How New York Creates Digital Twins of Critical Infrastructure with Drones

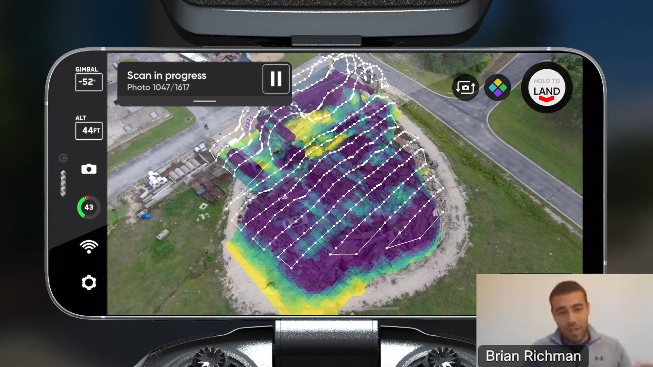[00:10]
the scene, the shape, or the size, we will automatically figure out what is in the scene.
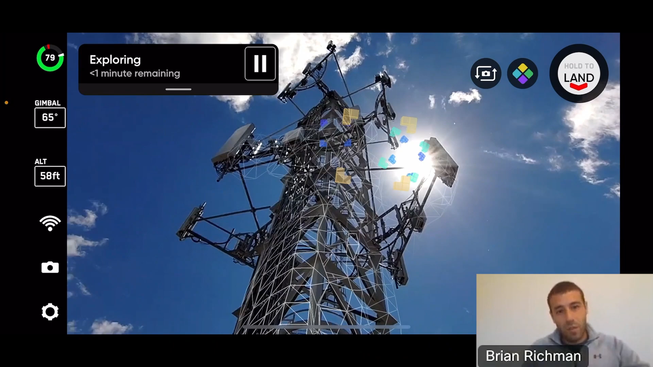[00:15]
We will determine a flight pattern to capture a complete and full data set,
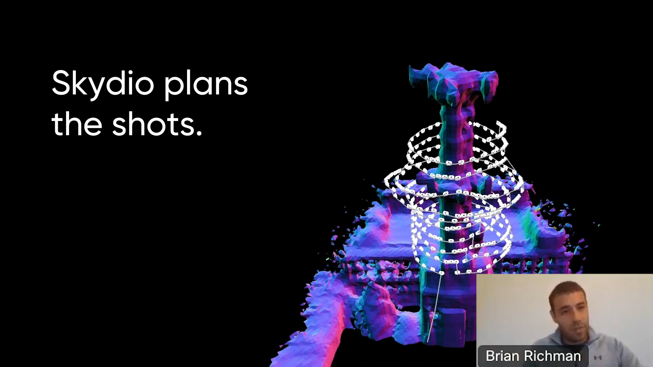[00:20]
and we will execute it completely autonomously.
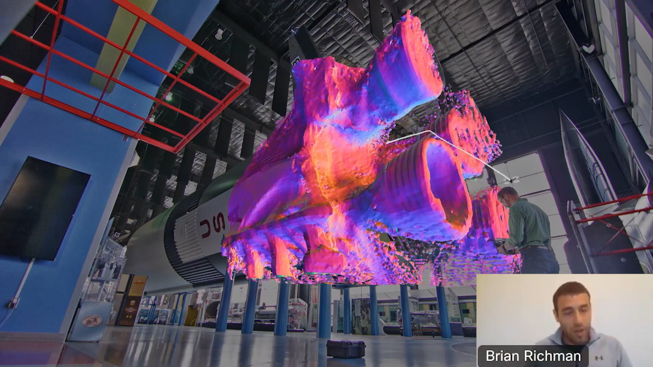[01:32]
It will fly around it completely autonomously, and it will build an onboard map of what is contained within.
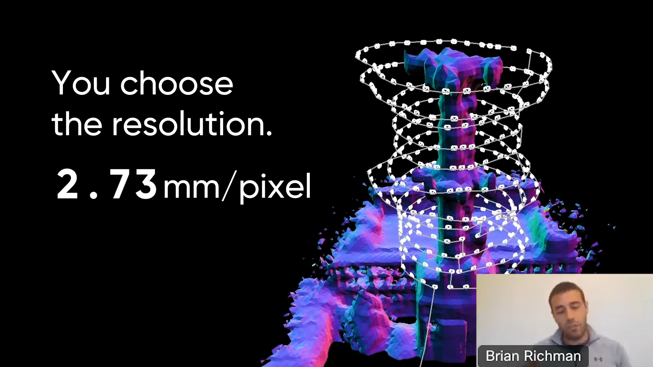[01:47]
And just before executing the flight, you have the ability to change various settings.
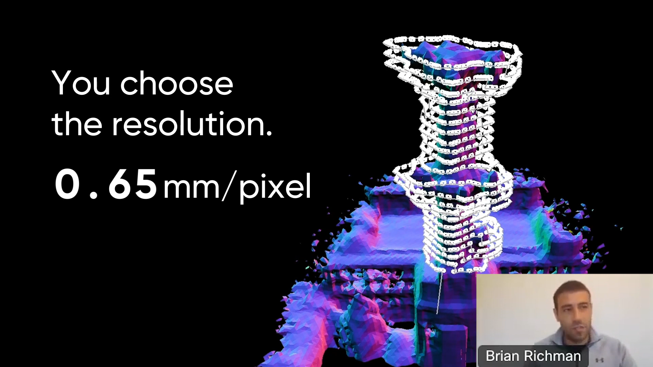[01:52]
For those of you in the industry, these will all be things that you're used to. In this case, they'll be in 3D. This would be like overlap, side lap, distance from the structure, and resolution in terms of GSD.
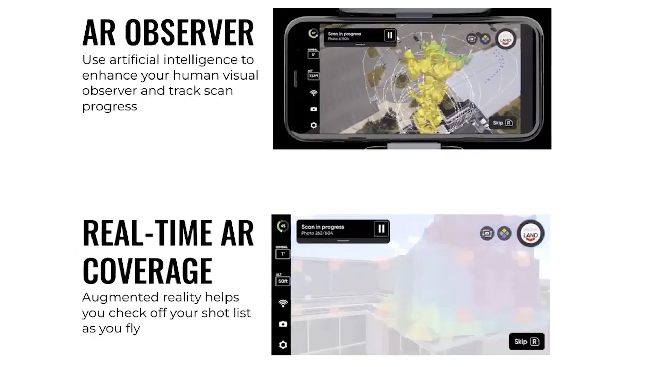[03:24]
And you're seeing the coverage mesh turn from yellow to purple, which is indicative of you getting full coverage. In the bottom, this is another view of that AR coverage mesh. But this is from the perspective of the drone itself.
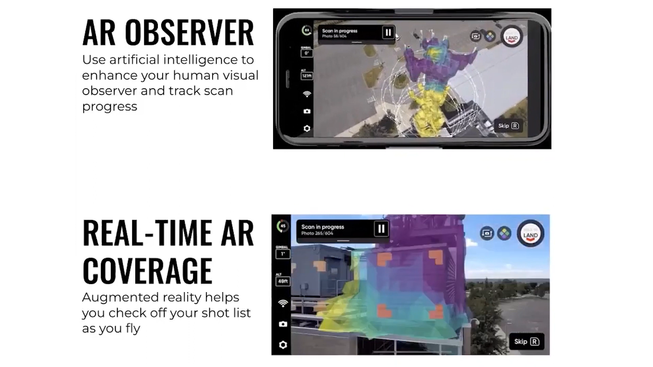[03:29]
You can easily switch between either one of these at any time during the flight. And the key is that you're an operator. You're not a pilot. You're just monitoring progress, gaining confidence that the data you set out to capture is being captured. We have this tool called the Edge Model Viewer.
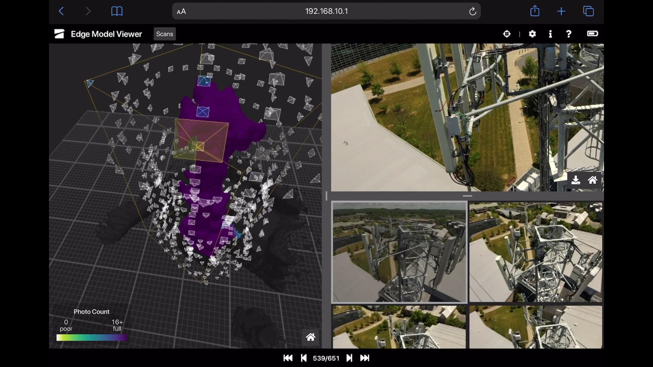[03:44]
This runs on the drone itself.
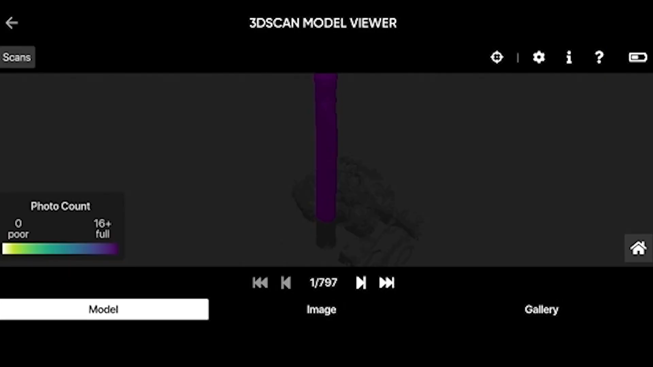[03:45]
It is available minutes after landing.
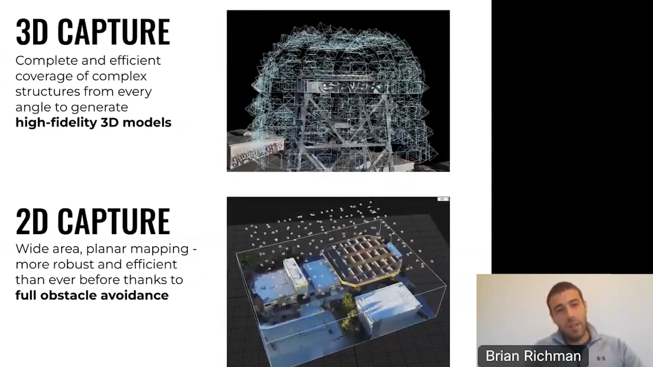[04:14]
There are a couple of different scan modes. So the first is 3D capture.
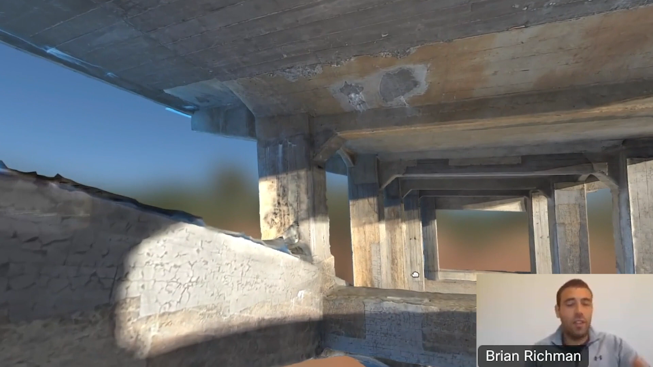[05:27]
such as underneath a bridge next to a building or some other challenging environment.
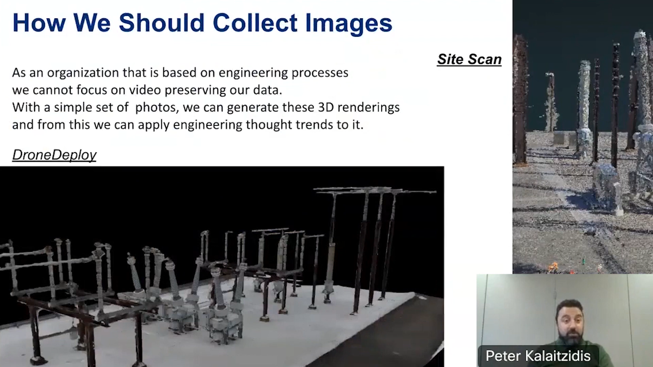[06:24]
When we start getting these point clouds,
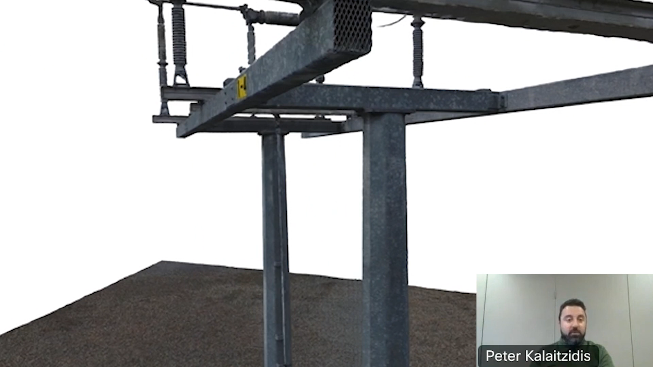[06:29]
this is where we can start doing volumetric measurements, elevation differences, the heights,
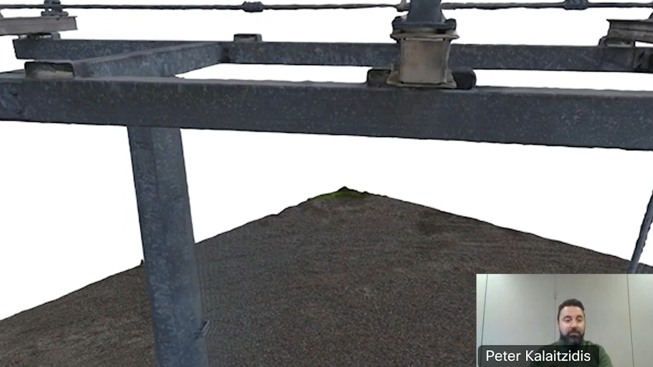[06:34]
even tagging problems that we might have with a structure.